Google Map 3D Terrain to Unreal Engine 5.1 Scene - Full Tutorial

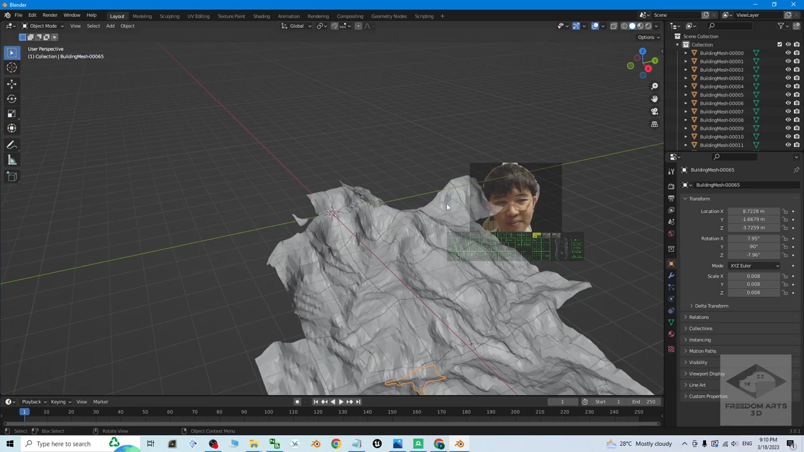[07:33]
Right now. Everything loaded. Just have a look.
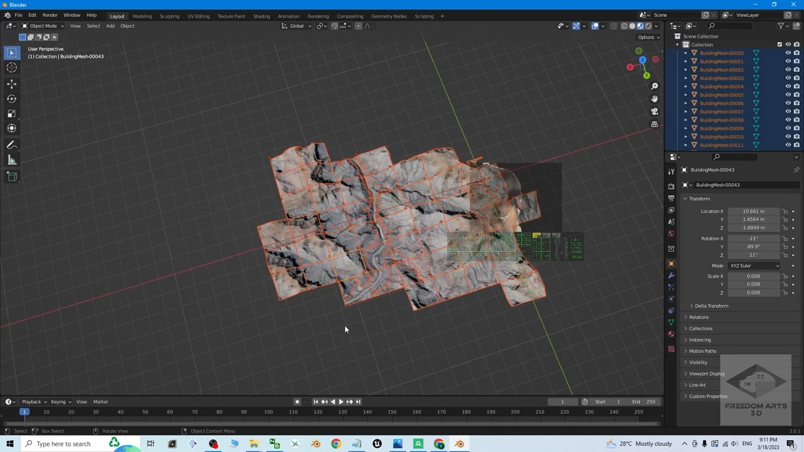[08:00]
J. Then. Everything. It combines. To become. Just a single. Mesh.
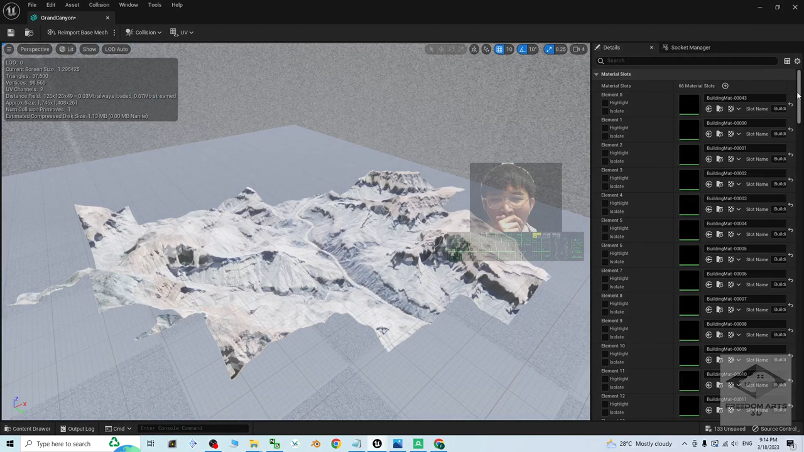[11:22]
Next. You have to. Make sure. You scroll down. Set the collision. Properly. The collision. Setting. Is at. Wait. The collision. Setting. Is at. Is at here. The collision. Presets. Block all. The collision. Complexity. You have to. Change it. To become. Use complex. Collision. As simple.
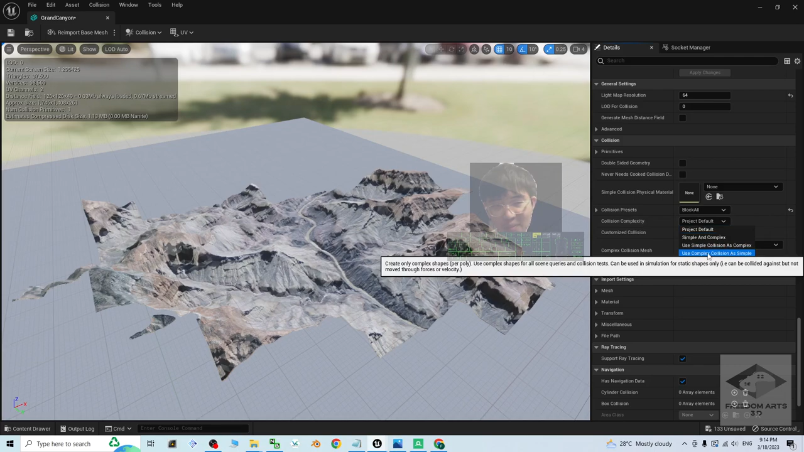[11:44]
Choose this. Then. Click. Save. Close. Now. If you. Drag. This. Out. The static. Mesh.
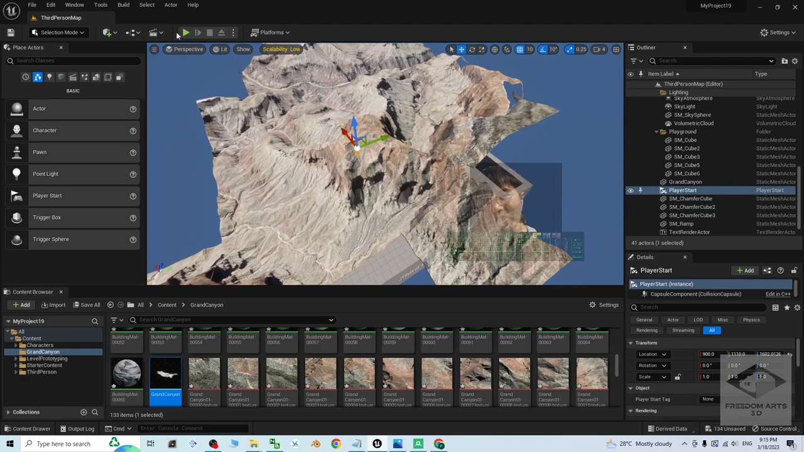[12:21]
To play. You can see. The player. Already. Can interact. Can interact.